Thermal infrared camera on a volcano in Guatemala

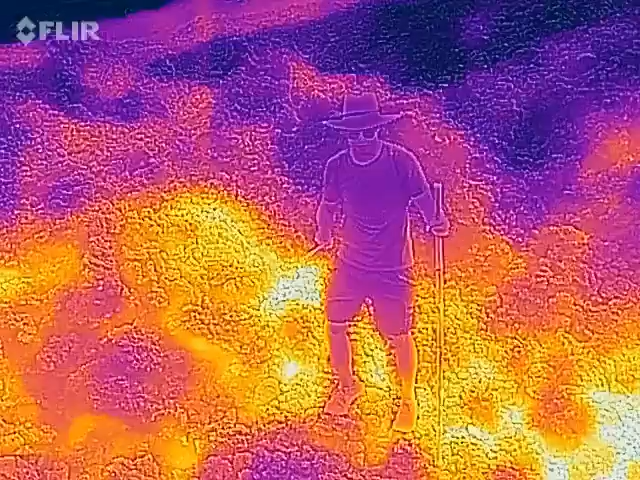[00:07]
I can only see your outline.
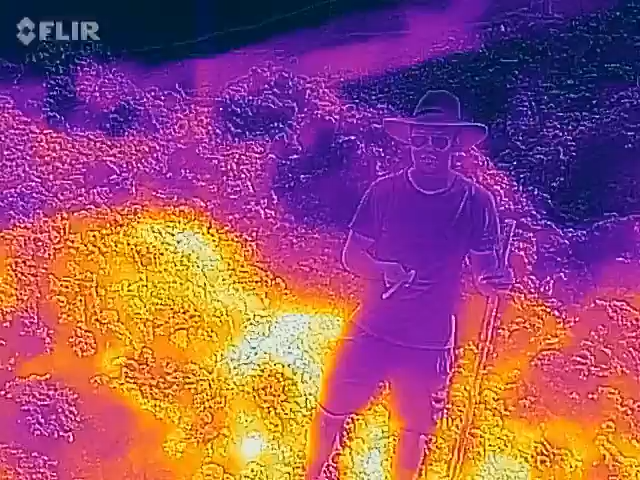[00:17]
This is the, this is, yeah. Yeah, you know, I think you're right.
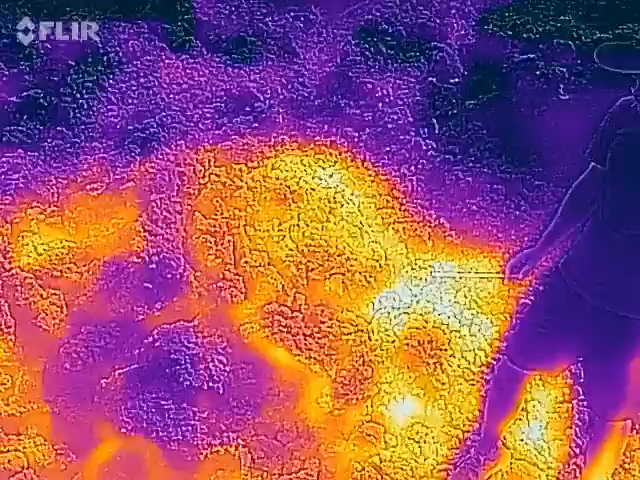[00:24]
And one right behind you. Yeah, if you could dig a hole right there, that would be pretty sweet.
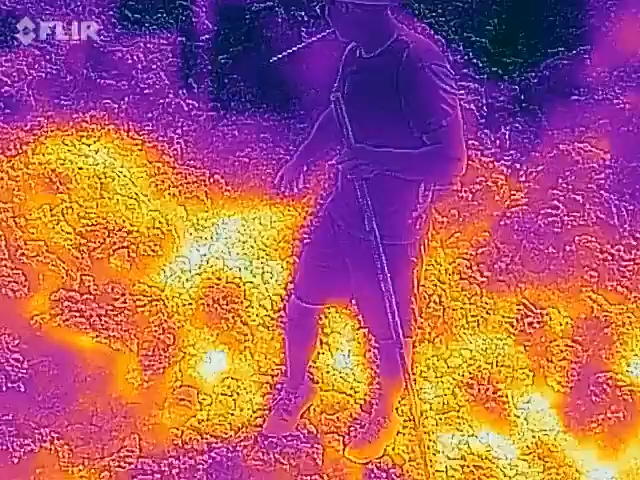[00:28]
Yeah, yeah.
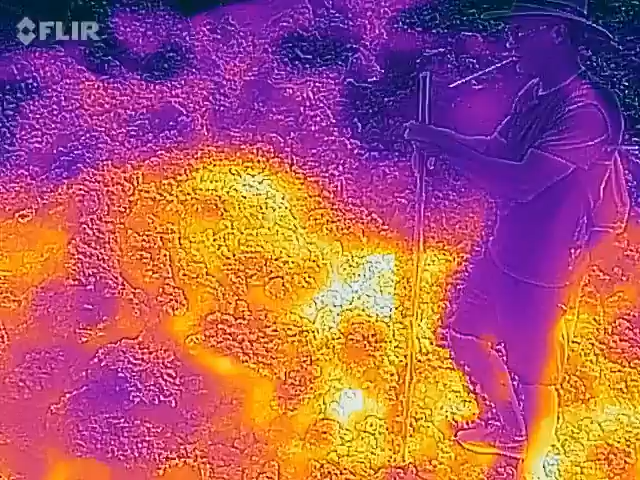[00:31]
Yeah, no, you got the heat sensor.